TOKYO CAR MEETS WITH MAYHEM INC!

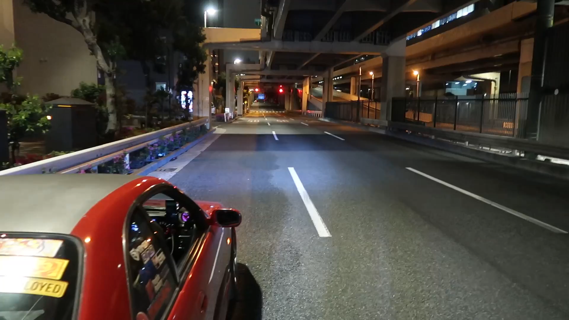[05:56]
So we were heading to Shiba Ura and then me and May I could smell this battery acid smell and it looks like my battery is boiling and steam was pouring out It's hard to see if we zoom in there.